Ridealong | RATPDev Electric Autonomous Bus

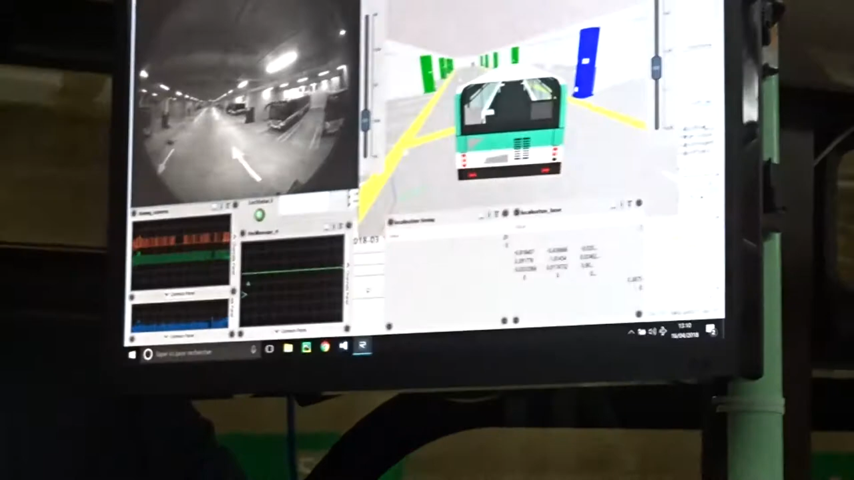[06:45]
I'm just going to show you what the cameras can see in real time.